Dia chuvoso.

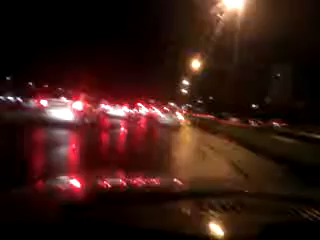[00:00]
Ou não. E após a passagem desse carro de bombeiro, o trânsito ainda continua muito ruim. Está intenso, mesmo no Tonsarói terça, o trânsito está parado, está intenso, está um pouco complicado. Então, para quem está vindo nessa direção, sentido aí, com cena, ter um pouco de paciência também, até por causa da chuva que cai. Um abraço a todos e uma boa semana.